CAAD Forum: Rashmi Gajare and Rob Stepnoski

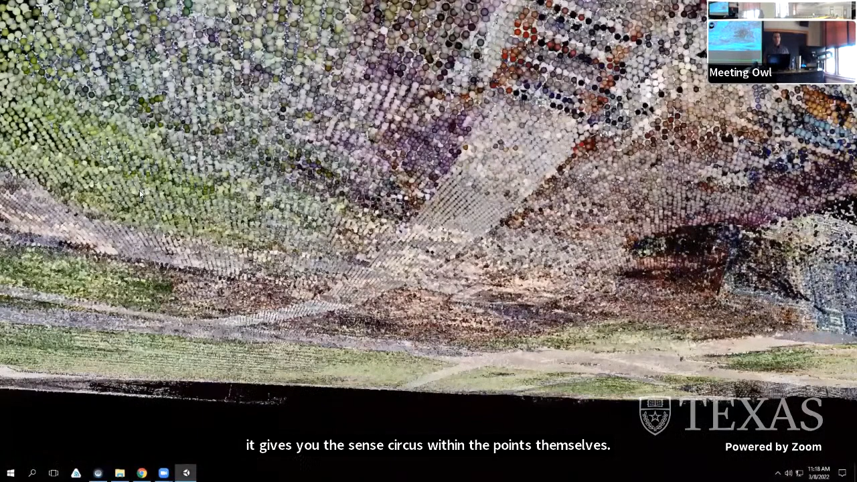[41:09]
This will step us up into the UT Honors Quad,
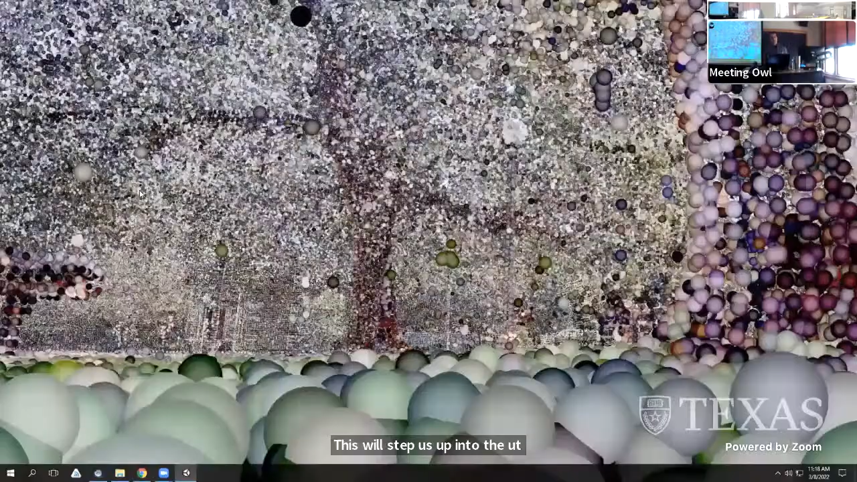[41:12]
which is the courtyard behind Carruthers and Littlefield dorms,
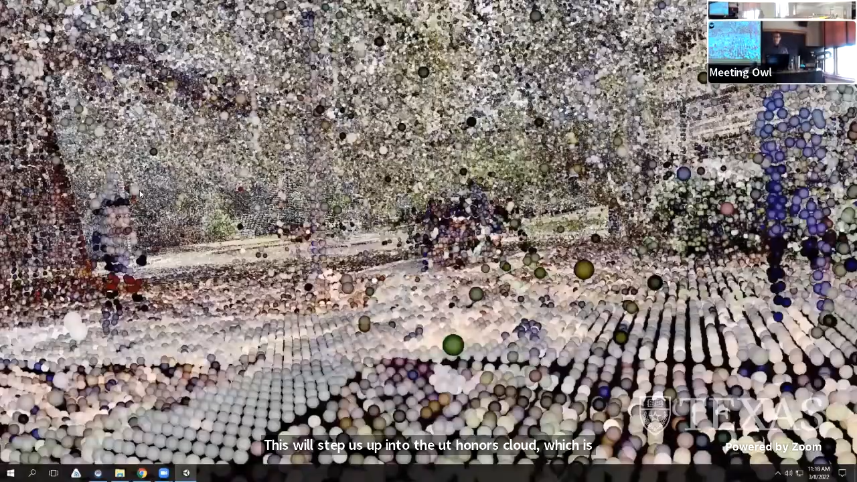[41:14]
just on the outside of campus here. What we're looking at in this view as we step through the model is an RGB colored view of the points,
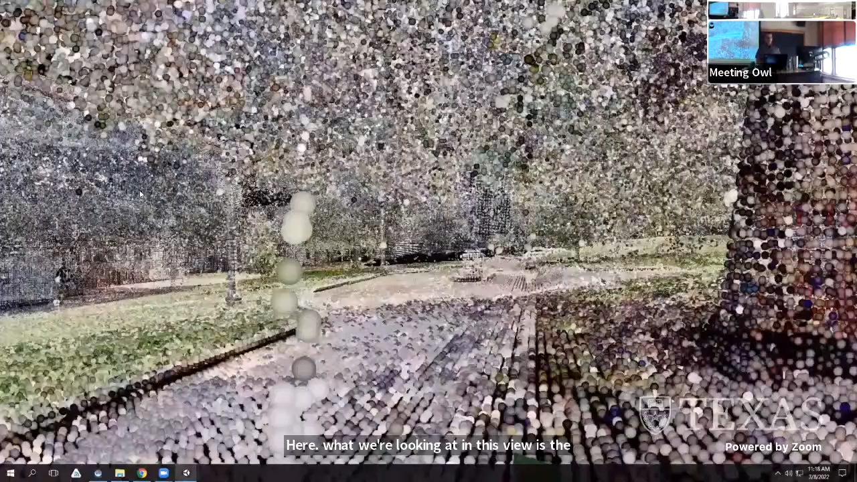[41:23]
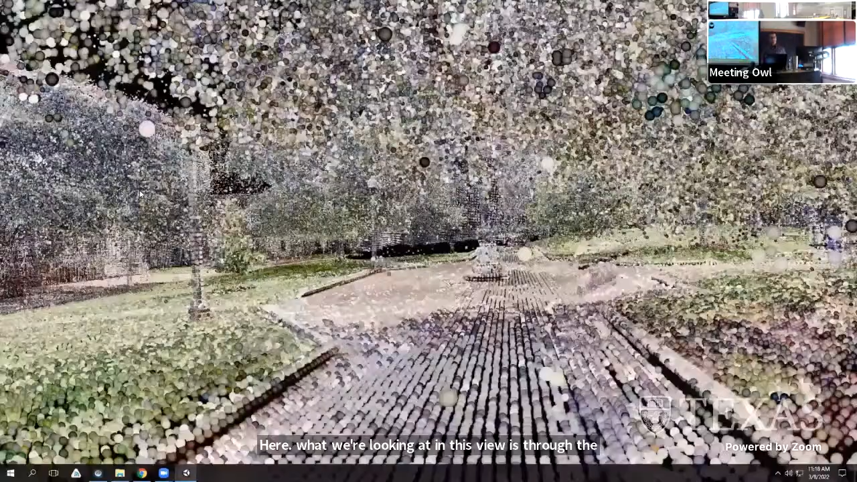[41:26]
and I've exaggerated the points just so you can see them better.
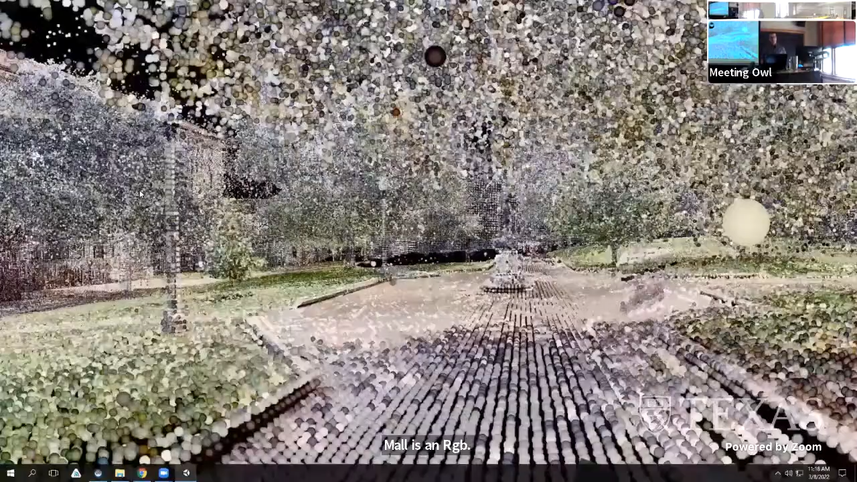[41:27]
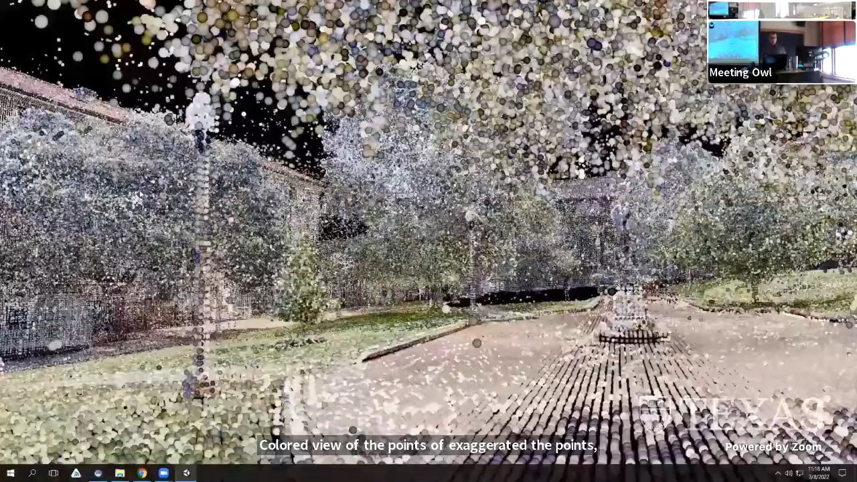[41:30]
Of course, you have full control over the point size.
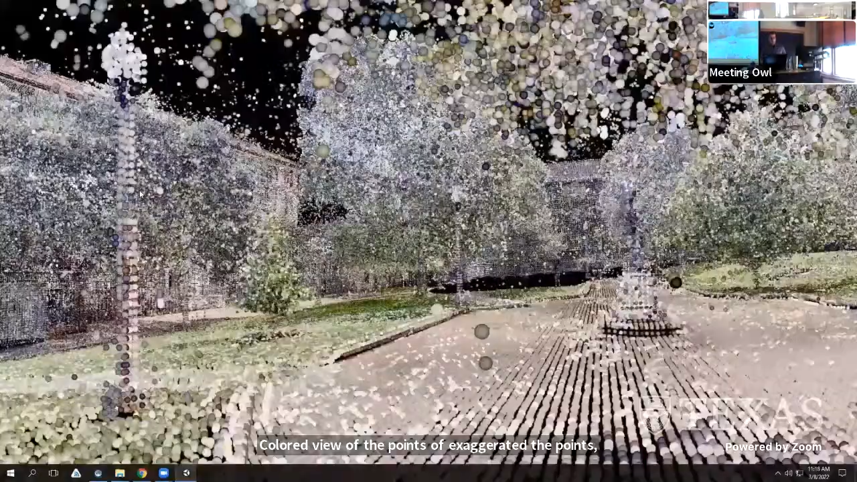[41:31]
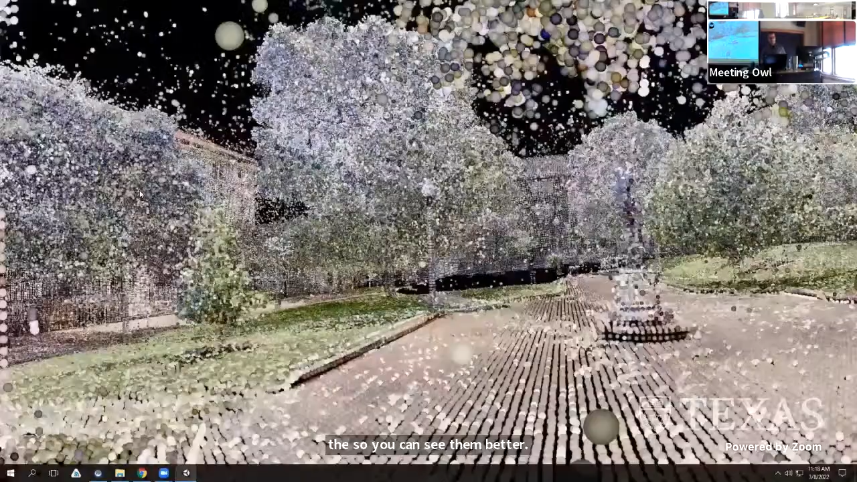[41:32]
Each point is about 100 millimeters in distance.
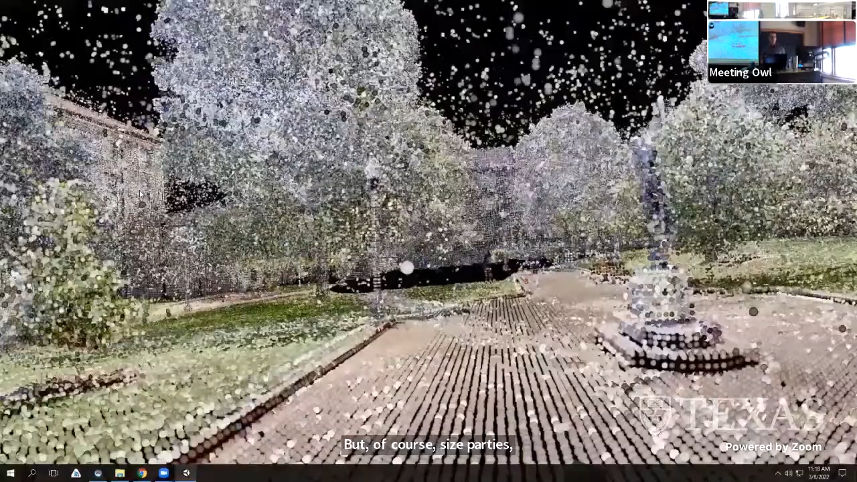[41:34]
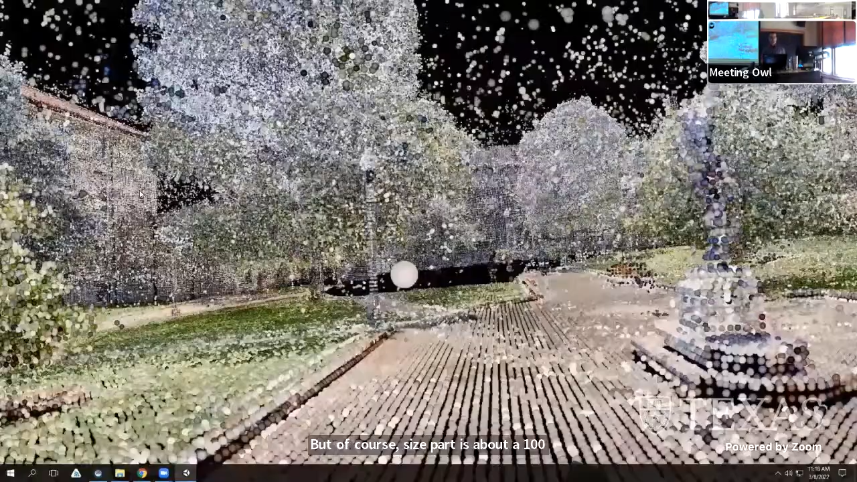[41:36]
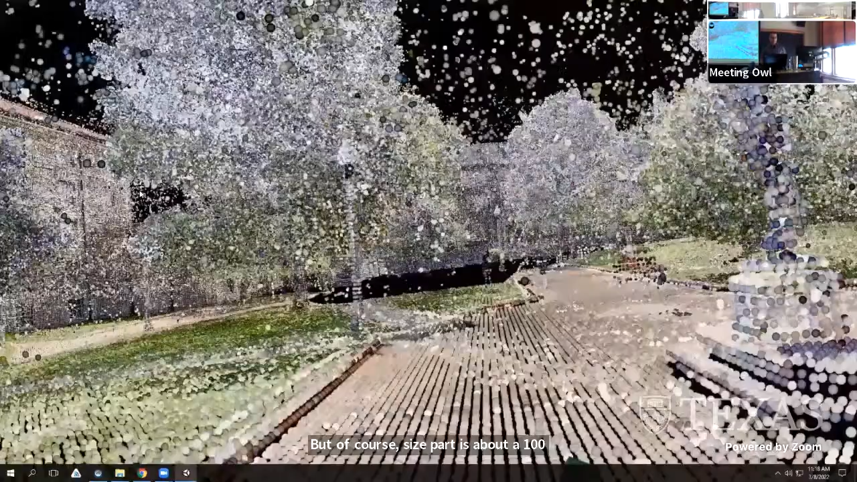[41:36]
You can measure, modify the point cloud,